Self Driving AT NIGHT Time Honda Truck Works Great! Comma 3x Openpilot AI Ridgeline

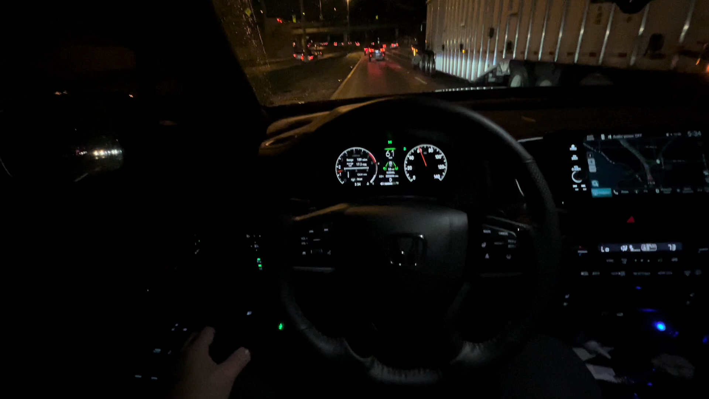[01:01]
we're coming up to a truck over here, it does its thing, it stays pretty centered, I'm going to bump this up a little bit, and I always keep my hands on the steering wheel when you're next to a truck,
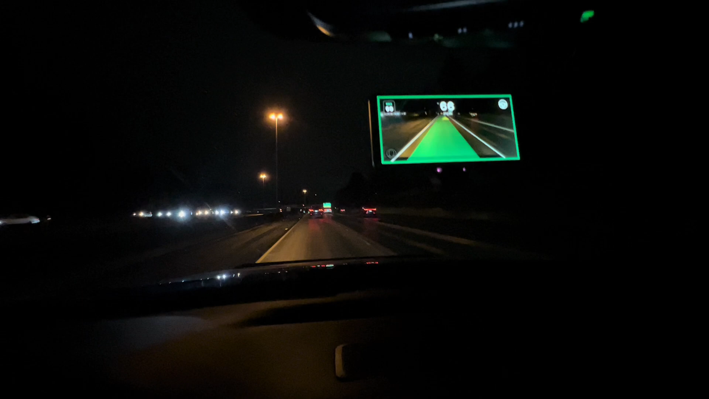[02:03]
the camera built into this hardware for self-driving is pretty clear, like, it can see through heavy rain, right now it's a light mist of rain, but it's pretty clear, and on the right, if you look in the lane lines, that is the lane lines on the right, right there,
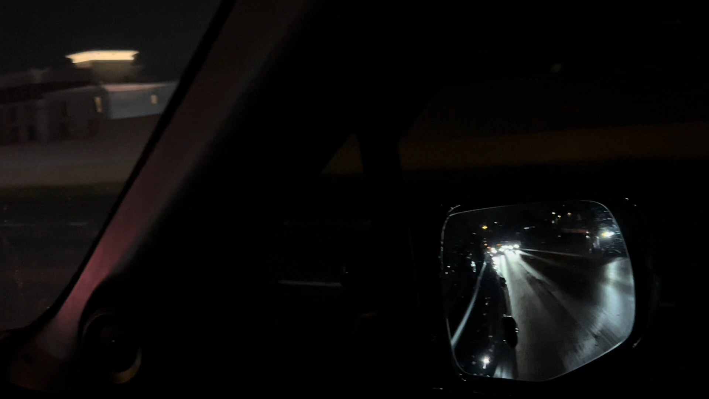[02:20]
and it gives you plenty of room to pass other vehicles, it stays in its path quite well, you know, so that's what it's like, and again,
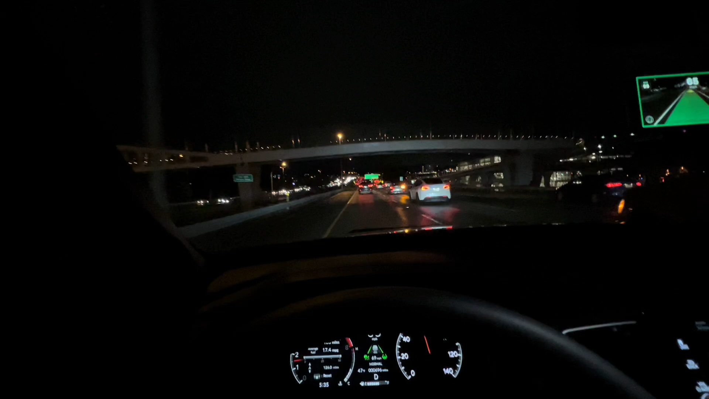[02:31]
we're on a busy freeway part of Interstate 5 up here in Seattle, I just dropped my son off at University of Washington, and I'm driving back up home,
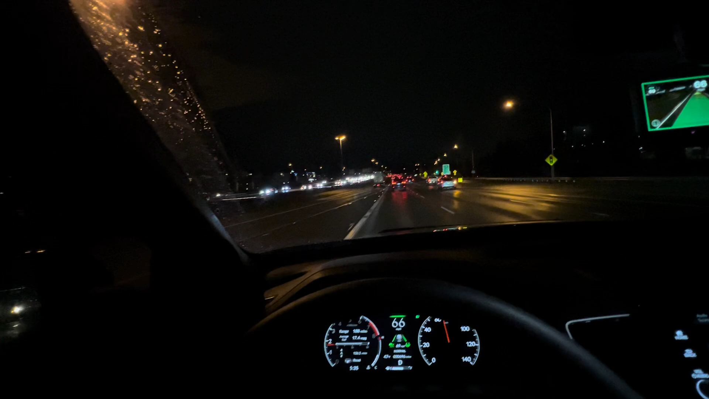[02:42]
and again, it does really well, self-driving at night, as it does during the day, I'm gonna, even in the left lane, like, it does its own lane changes, guys, that's pretty cool, okay, so when I turn on the left lane, it will actually go over one, now, I just always kind of get a little bit finicky, and things like that,